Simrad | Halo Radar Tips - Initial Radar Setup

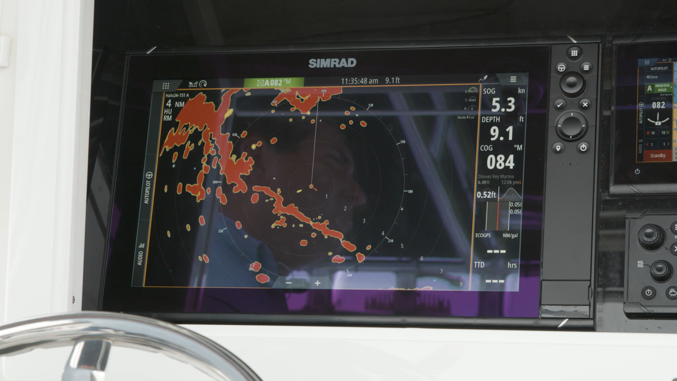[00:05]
Once we install our radar, we want to do some setups, so for setting up our radar, we're going to go into our home button,
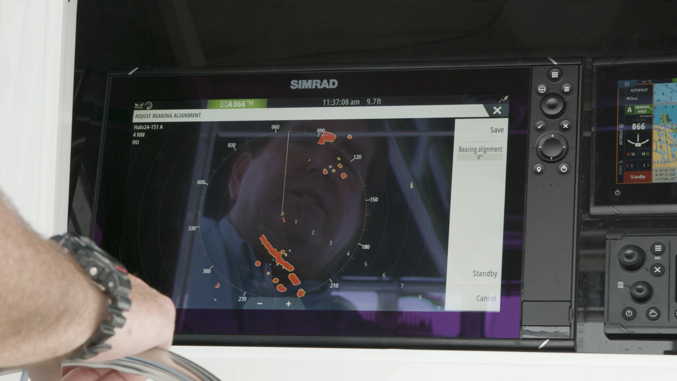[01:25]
And with that, what we're going to do is we're going to find a target.
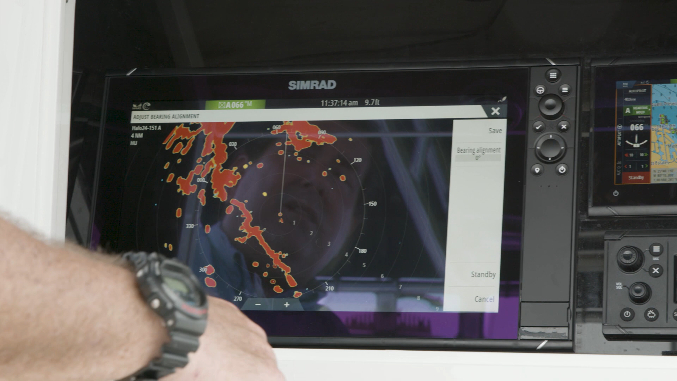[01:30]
And we're going to steer the boat so that we're looking down the dead center of the vessel. And we want to get that target
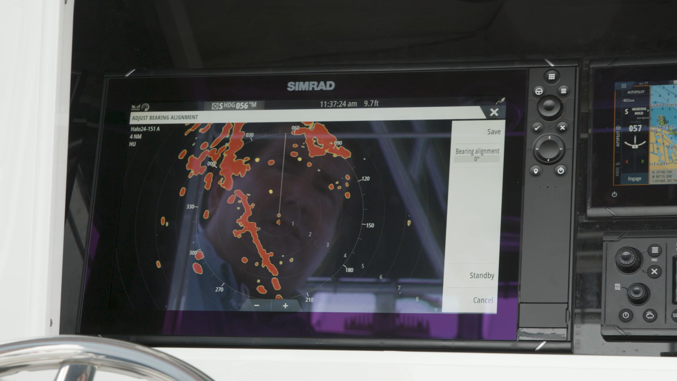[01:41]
so that when we line up on it, we're looking straight down the center of the boat, that we're looking right on that target or that icon.
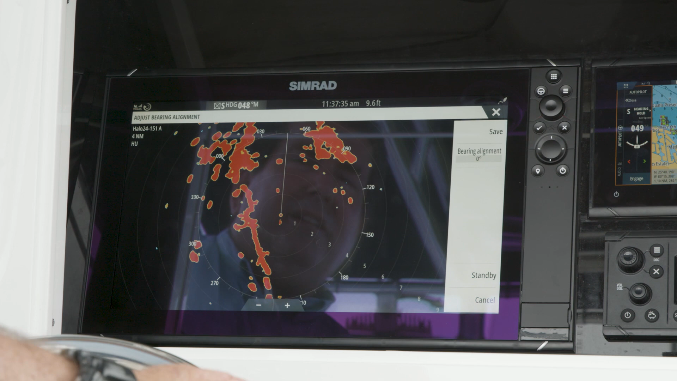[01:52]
And if it's not aligned properly,
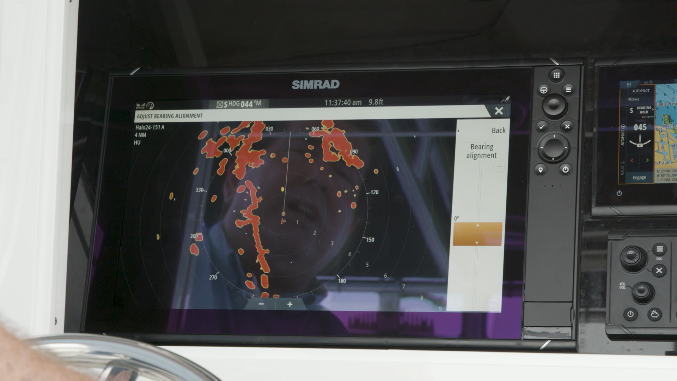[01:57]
then we can go in and we can adjust that bearing alignment as we need to, whether it's a plus or minus measurement.
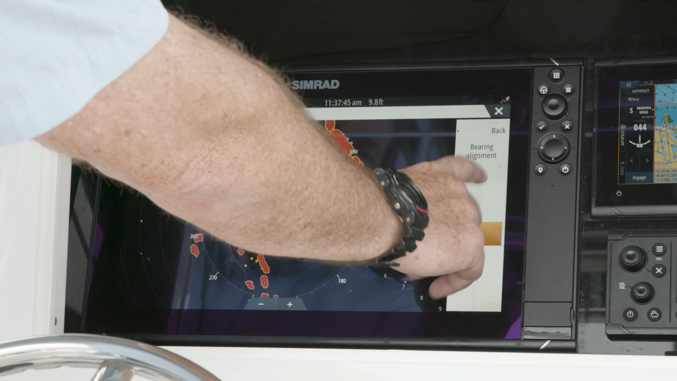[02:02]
So you'll notice as I make my adjustments, my target, so I went the wrong way.
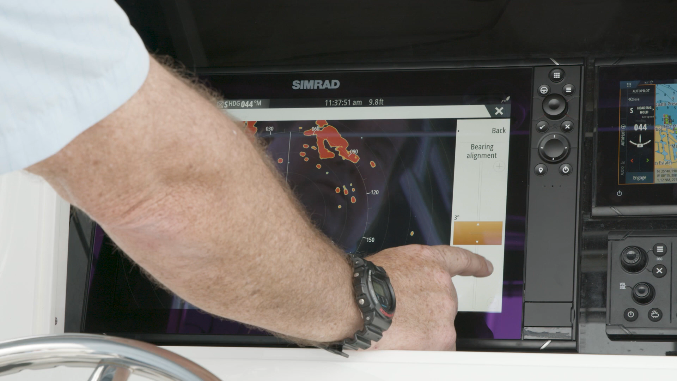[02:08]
So we need to go minus.
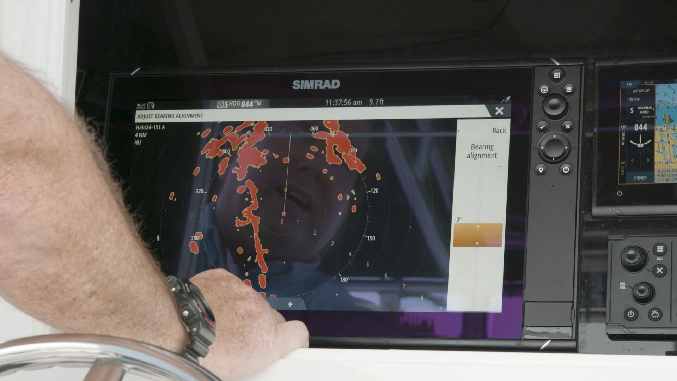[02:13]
And you can see, I now put that icon directly in front of the boat, hit back and save. And now I've just saved my bearing alignment.
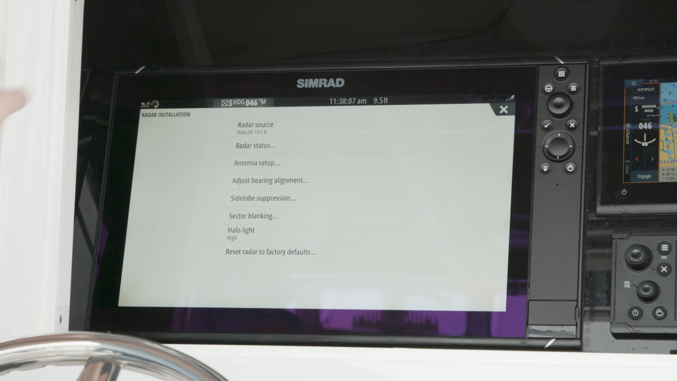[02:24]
Side lobe suppression, you never want to touch that. You want to leave that for a qualified technician.
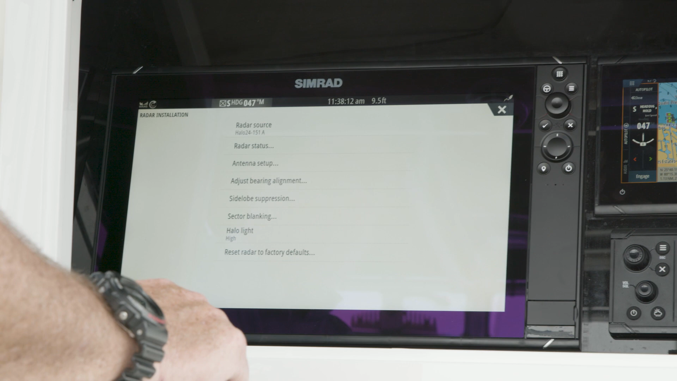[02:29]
And that's only in the event we have some issues where we might be losing some targets in certain ranges. Sector blanking allows us to basically turn off the radar in four different areas.
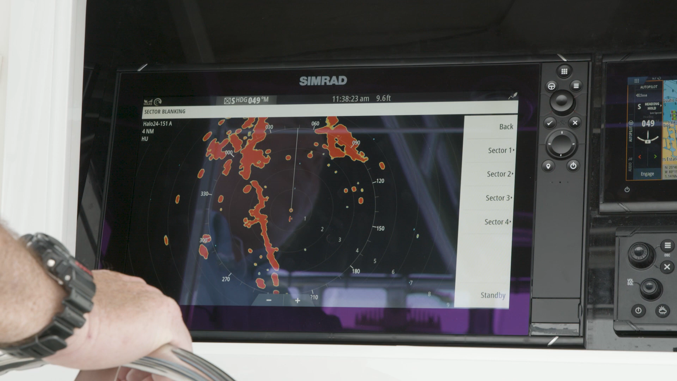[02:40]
So what that means is in the event we are transmitting and we've got a satellite communication dome on the top or a television dome on the top,
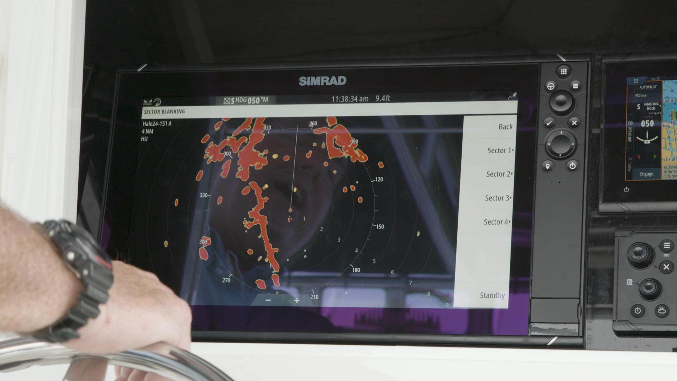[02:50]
we can actually go in and select an area, set the bearing where we can turn off the transmit pulse.
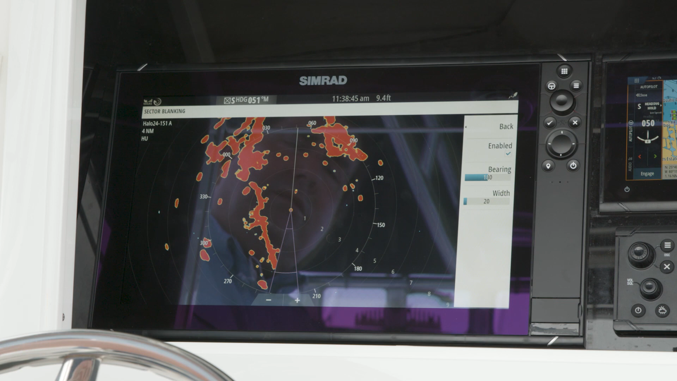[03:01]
So now we won't be transmitting into that device or maybe a tower leg, something that might give a false return or we might damage that other piece of equipment.